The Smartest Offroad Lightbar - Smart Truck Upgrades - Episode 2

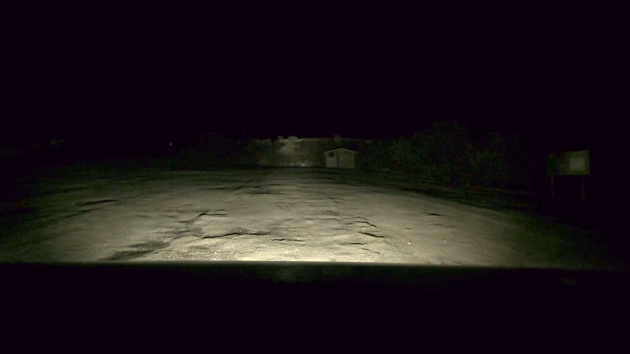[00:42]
spot depending on whether you're driving slow and maneuvering around obstacles or fast and need the light way out in front to see where you're going.
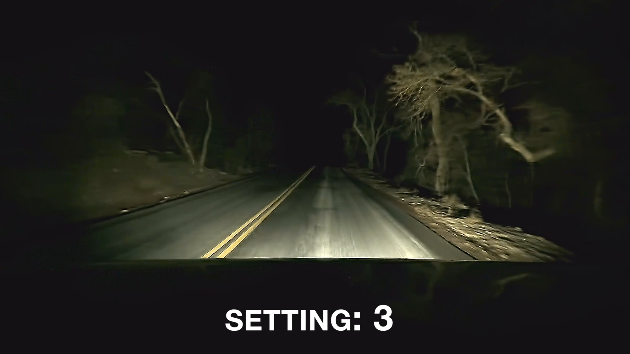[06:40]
action you can see it adjusting between the wide pattern all the way to the narrower spotlight pattern as we drive faster and then as we slow down you can see it go all the way down to the full wide flood pattern as we stop.